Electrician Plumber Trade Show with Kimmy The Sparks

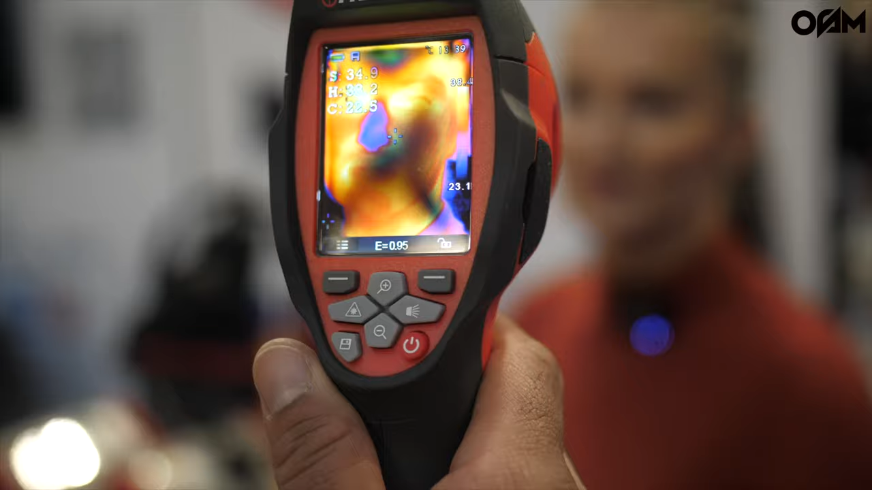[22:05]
For some reason, your nose is cold. It is. Oh wait, so look at how much everyone cares about the regs.